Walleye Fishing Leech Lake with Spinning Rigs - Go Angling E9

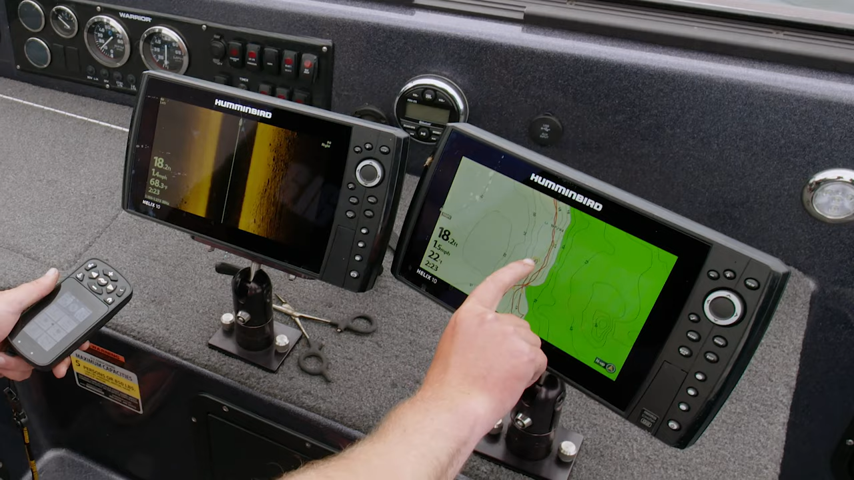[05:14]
Well, there was a pot of fish right here that we should be going over. What's your depth? Oh, so you got 90 feet side to side? Mm-hmm.
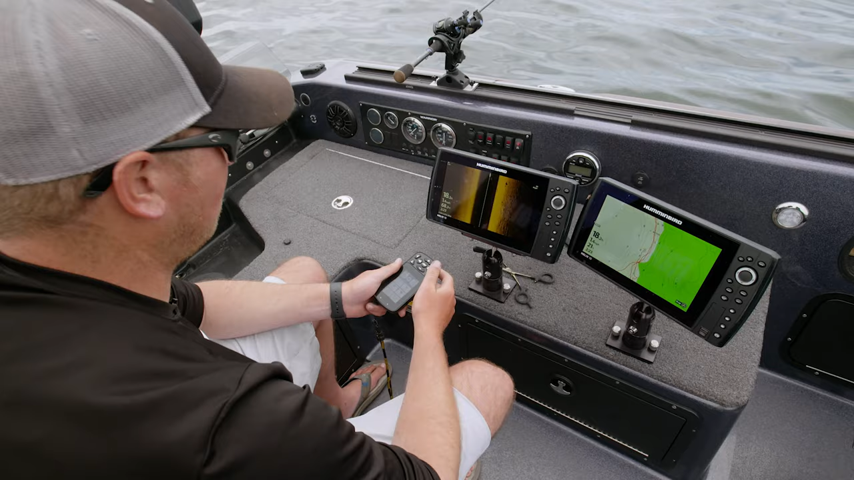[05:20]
So those rocks are probably, what, 30 feet at the most?
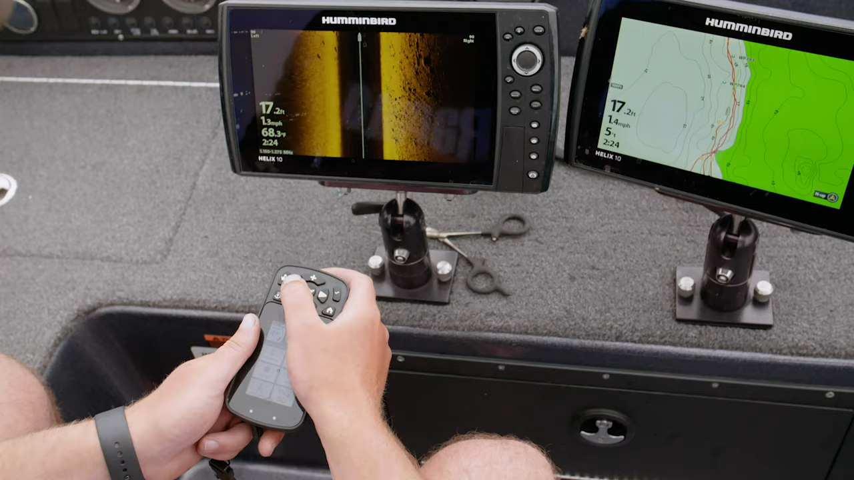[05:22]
On screen: depth 17.2 ft
Yeah. To the right? If that. There's a fish.
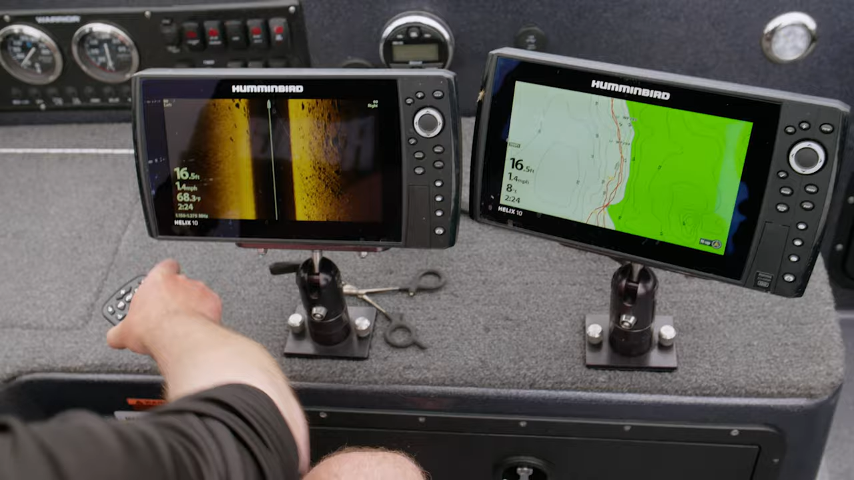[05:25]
All right. Pat, that's right on your waypoints? Mm-hmm. Like you're disarming a landmine.